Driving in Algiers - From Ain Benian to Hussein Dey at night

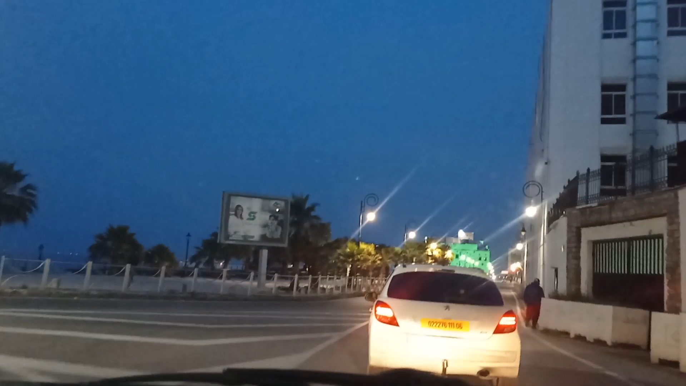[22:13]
And now, this is the area of Martyrs Square. There is a balcony here on the left, overlooking the sea.